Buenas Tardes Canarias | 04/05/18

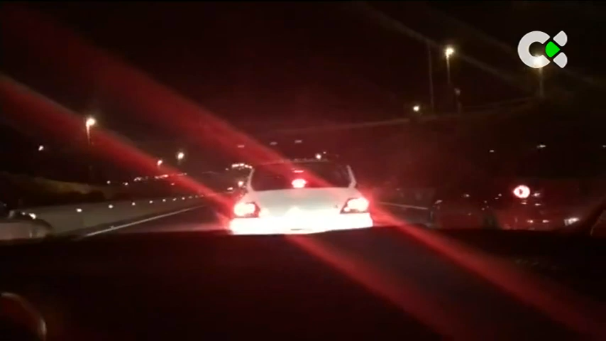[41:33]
Y la tienen. Los conductores de tres vehículos de gran cilindrada realizaban esta carrera con maniobras peligrosas, sobre todo para el resto de conductores.